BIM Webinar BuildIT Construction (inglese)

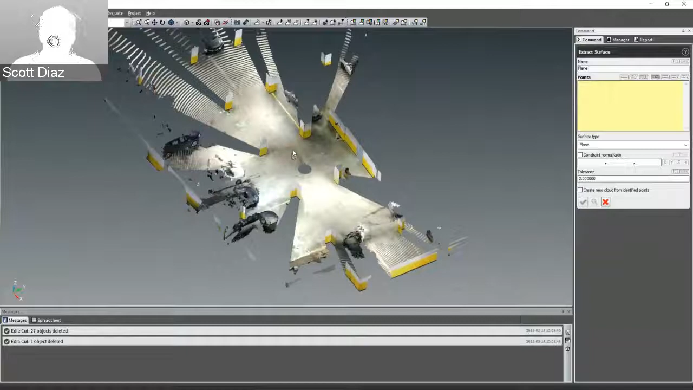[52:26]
topo analysis to get our contour lines like awesome showed before. So same example.
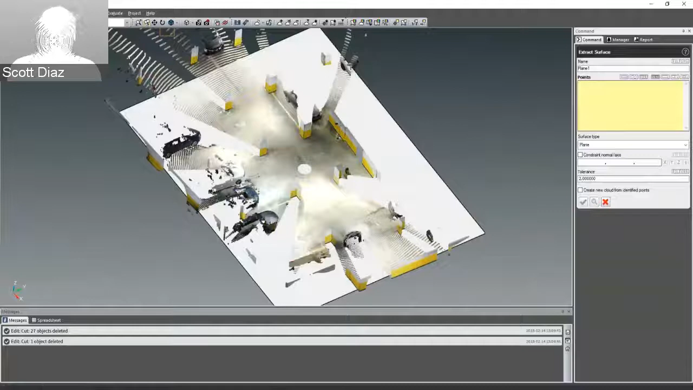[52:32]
And so you'll see these topo lines get extracted out from the floor and that will give us our highs and lows.
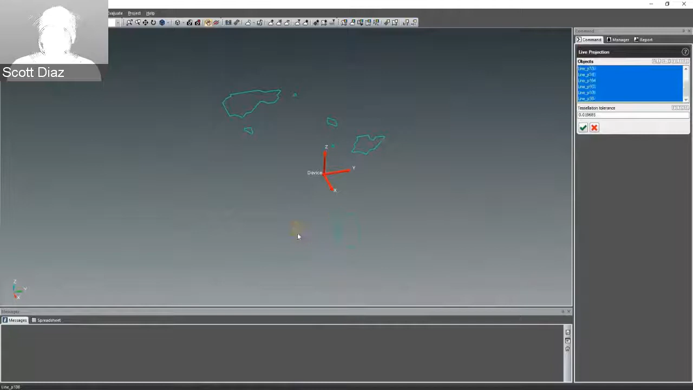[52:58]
It preps that file. And then we projected the floor flatness out to the floor here.